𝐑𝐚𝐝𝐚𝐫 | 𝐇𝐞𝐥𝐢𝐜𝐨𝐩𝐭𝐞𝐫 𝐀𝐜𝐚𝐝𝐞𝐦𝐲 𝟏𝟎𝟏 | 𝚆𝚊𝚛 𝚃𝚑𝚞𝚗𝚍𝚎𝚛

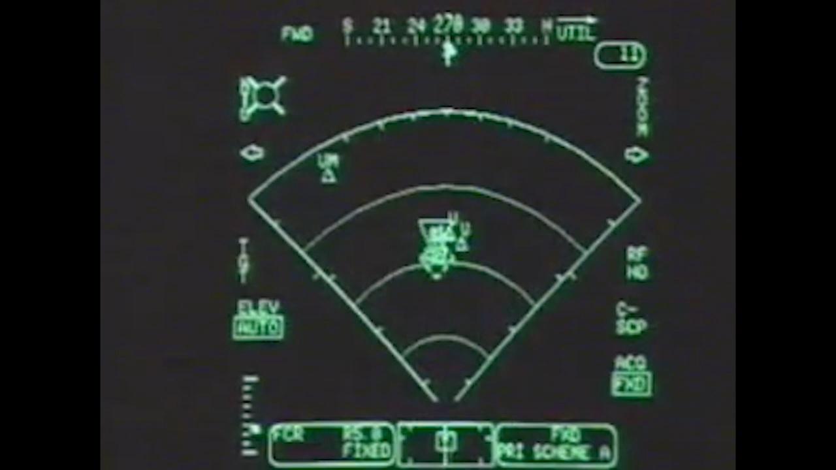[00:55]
The Helicopter Radars are used to identify objects on the ground, air, and maritime surfaces.